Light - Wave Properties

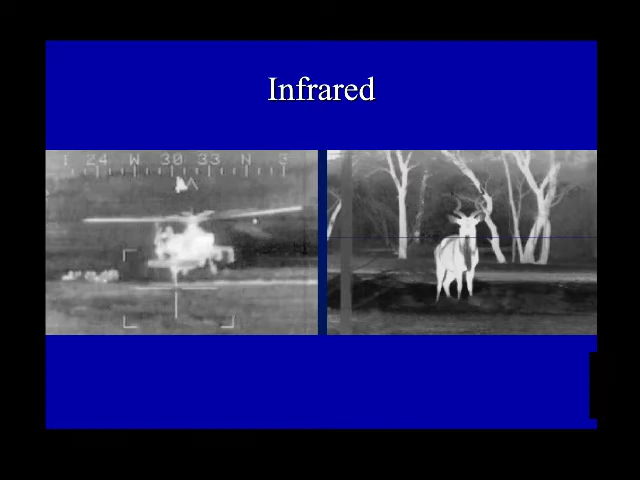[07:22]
Night vision goggles are sensitive to IR. The Earth, at night, radiates brightly in the infrared.